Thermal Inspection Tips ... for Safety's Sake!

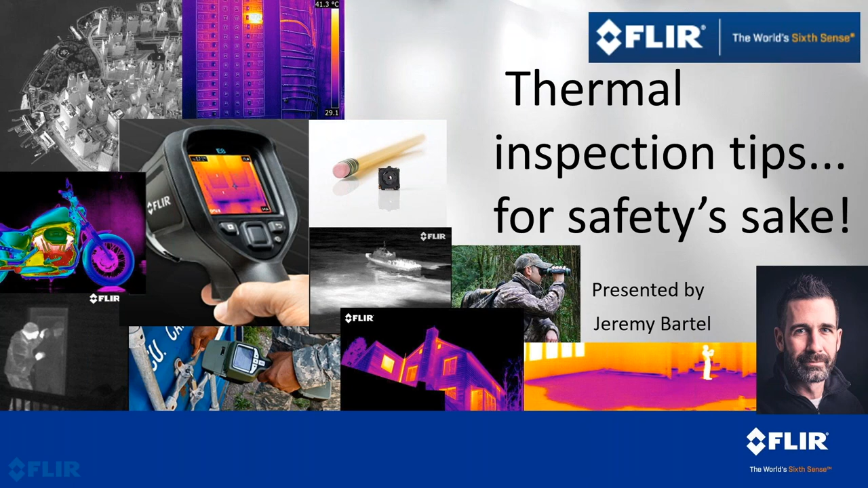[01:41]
and precious and I will try to keep this as informative as possible as Anthony mentioned questions I will do our best to take as many as we can at the end and I'm looking forward to that so I am Jeremy Bartell with FLIR Canada let's jump into this so if you do not know who FLIR is the name goes by the acronym for looking infrared our
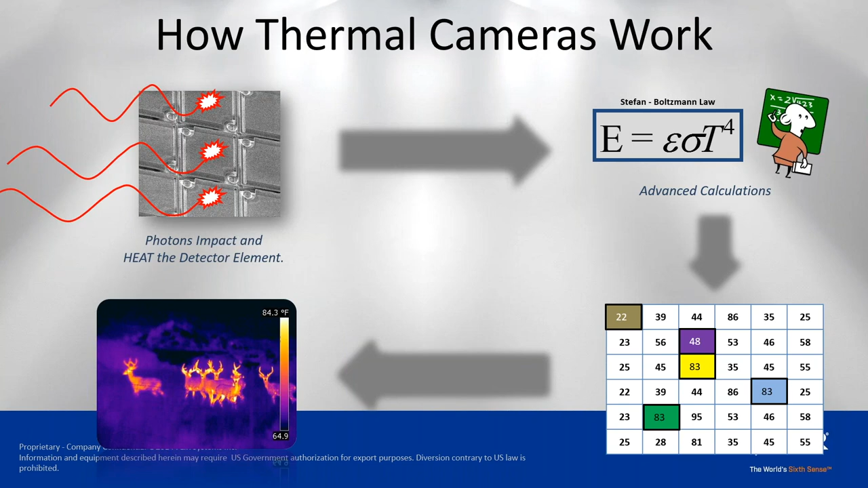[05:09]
On screen: scale top 84.3°F
are along the 60 to 64 degree range and all of this is relative it's scalable the cameras have various different temperature ranges and you can adjust the span within that so if we look at some of the images here the the whole reason why we want to use thermal imaging is to address and identify when we have a problem and tackle it before it becomes catastrophic so we're able to
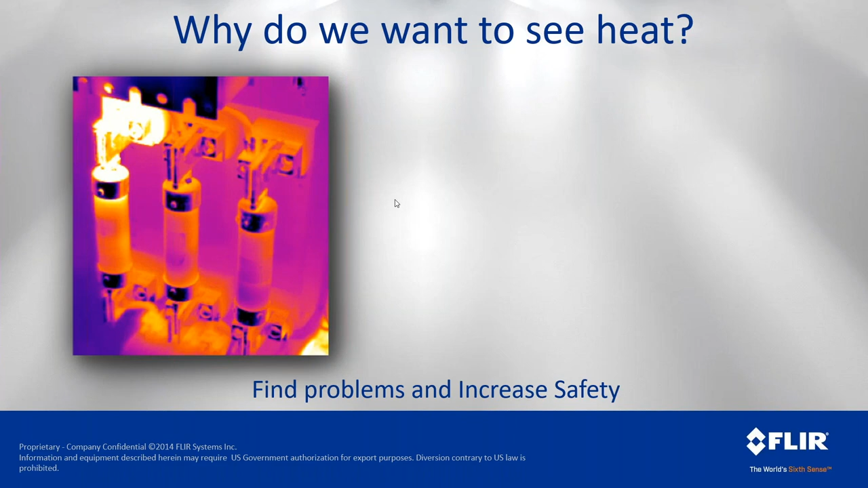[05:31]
effectively see temperature the whole idea is to avoid
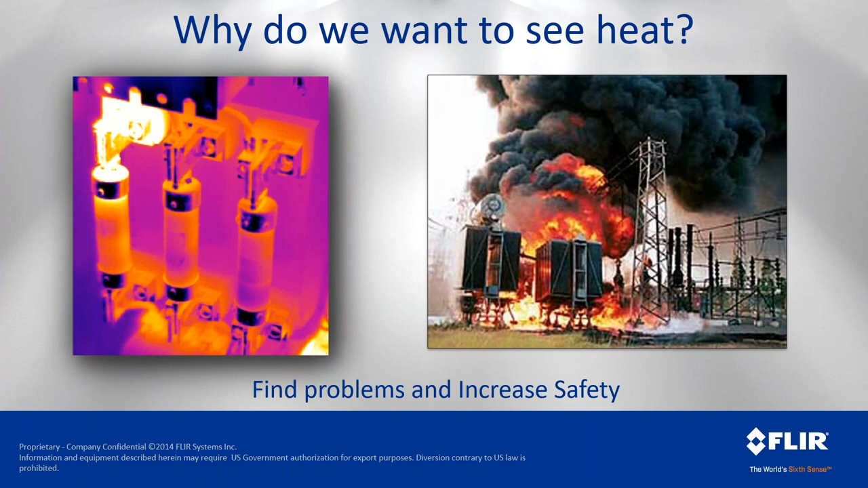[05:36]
meltdowns avoid catastrophic issues like this and primarily
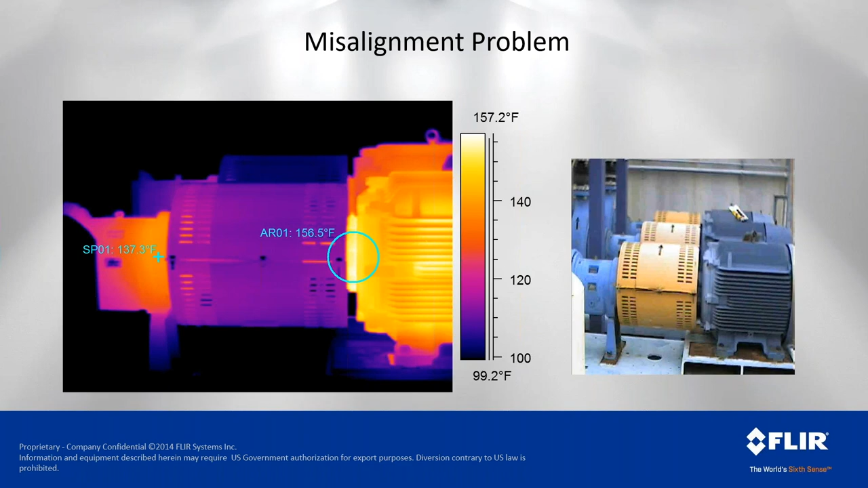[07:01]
On screen: spot 137.3°F, scale top 157.2°F, scale bottom 99.2°F
were inverted where we saw a spike in temperature over here on the left that would tell us that potentially we have a driven asset potentially an input bearing failure or something that's starting to decay so if we look at that same application without the guard in place once again we're following the heat following the heat signature from the right to the left we can see that the coupling is cool in the center and our heat is actually now focused in on the bell housing so we're putting extra load into this area uh from misalignment potentially this may be a axial
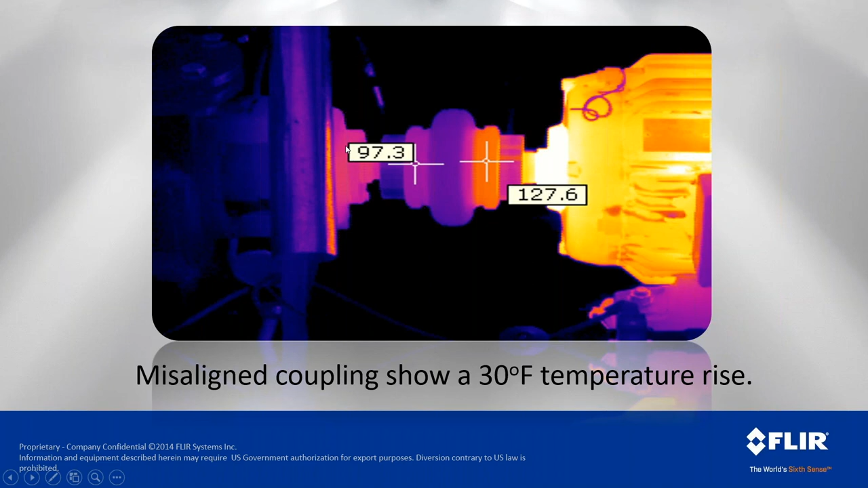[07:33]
misalignment we would need to do a little bit further investigating uh to this but we're we can confidently rule out the driven asset we can confidently rule out the coupling in this in this case so looking at some uh actual bearing failures here so the the whole goal here is to identify when this thing is going to go catastrophic so we don't have men and material in place or personnel working in this area that's a that's a big driver for us here
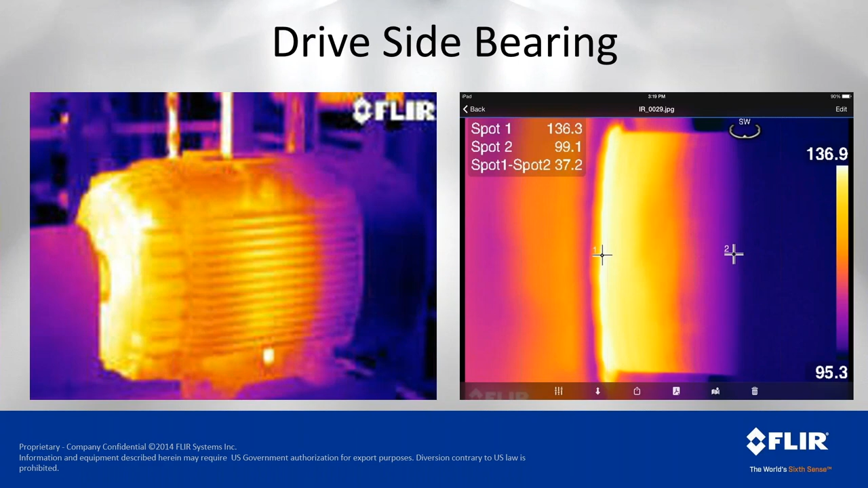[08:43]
where the heat is centralized where we have the contact with the seal and then further in would be the output bearing and i do have further information on this application coming up another thing that we do is look at applications where we have two assets that are doing the same job in the same conditions under the same load and here we have one that is considerably different temperature than the other now without doing other measurements as far as motor load or knowing what process is happening what fluid or product is being moved we can only assume that one of these is is not offering
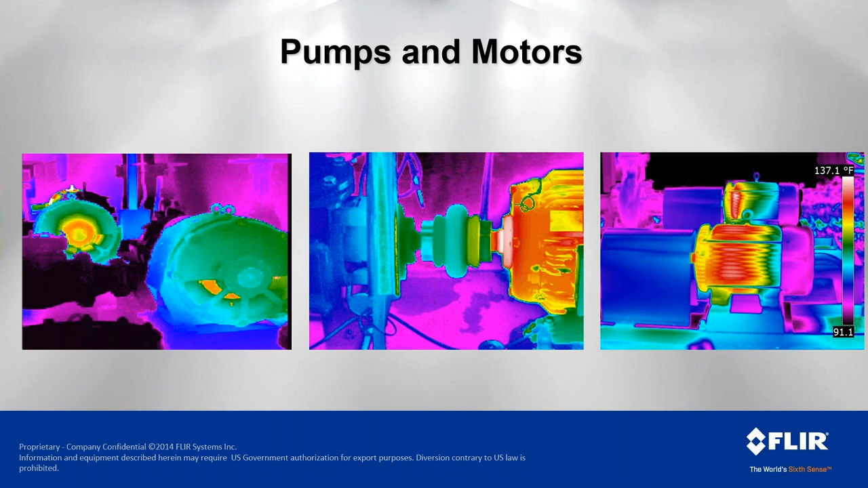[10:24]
in this case this pump just wasn't moving the product so this motor was working considerably harder uh which was an ideal circumstance uh here the motor in the back was actually um experiencing a problem uh downstream of it of its actual uh pumping operation looking at mechanical applications this is actually one of our larger carriers in the us uh that does freight uh terminal transfers like a like a fedex um or a postal service uh here we had a application where skids are being transferred on chain conveyors and the conveyors were slipping on
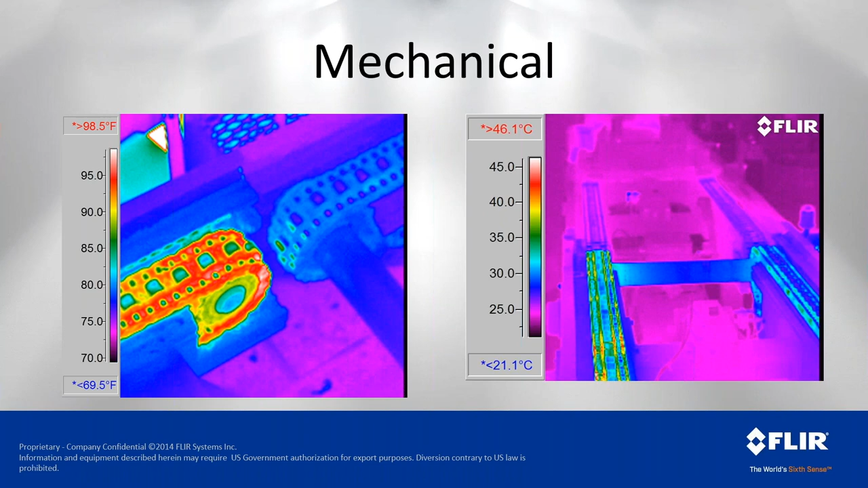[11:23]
just fine but then they were getting premature chain failure and wear on the sprockets that were driving them uh so a little bit of thermal investigation it didn't take a whole lot of work to define what the problem was in this case this is a better uh time efficiency type uh slide where we're we're we're doing a scan on aggregate conveyors so in in western canada northern alberta specifically and uh you could you could say the same for some of the northern ontario and um western central u.s applications where we're doing mining and removing a lot of dry product over many miles or kilometers and in this case these shots